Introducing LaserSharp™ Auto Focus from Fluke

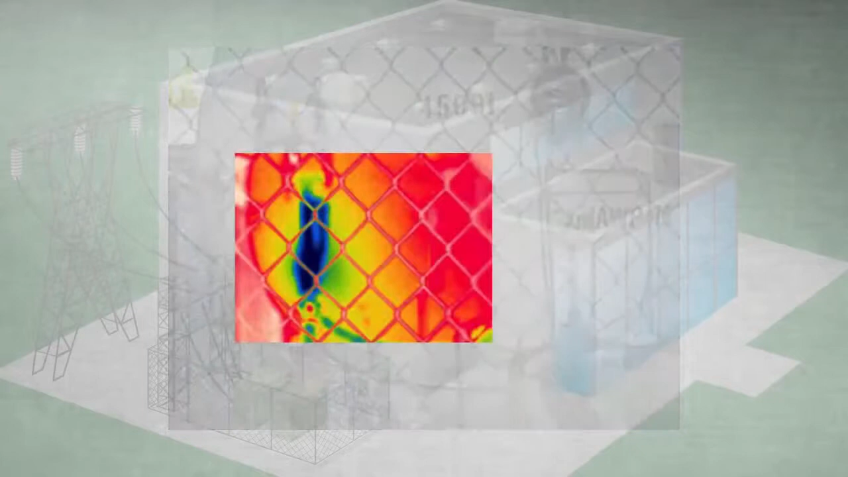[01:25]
system the near field subject the chain link fence is often what the camera chooses to focus on multiple images are often needed in order to get one that will focus on the valve if it will at all announcing
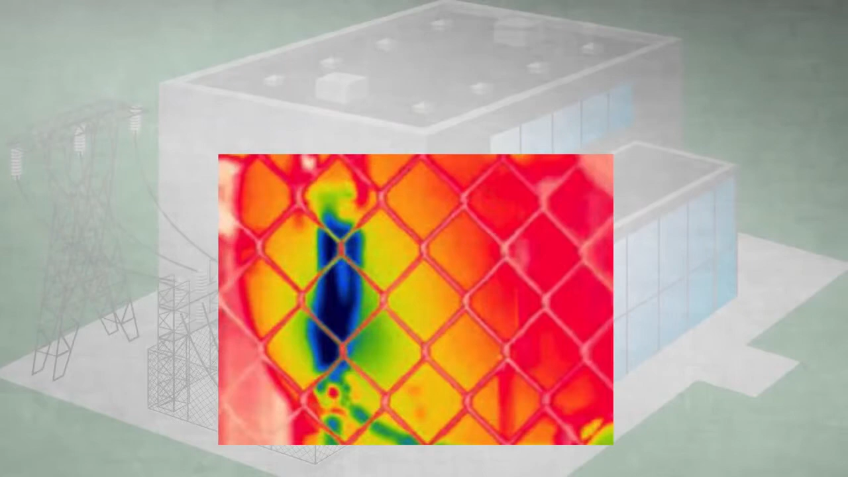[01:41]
a more intelligent autofocus system laser sharp
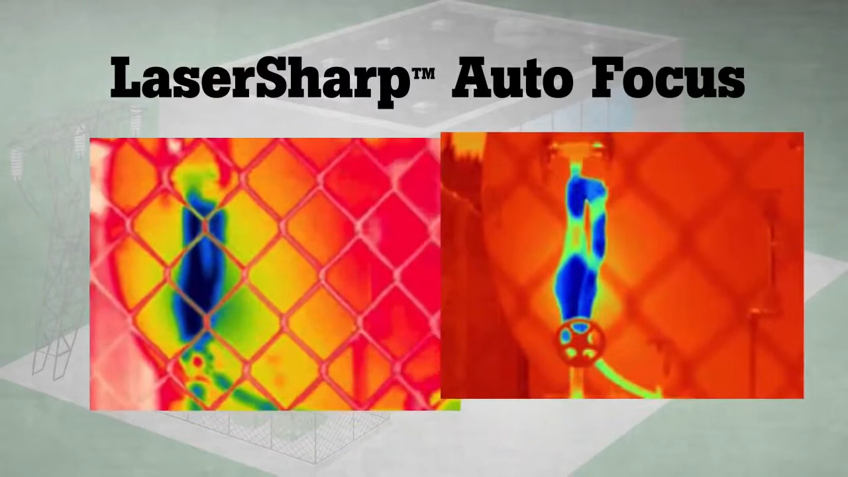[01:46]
autofocus available only from fluke laser laser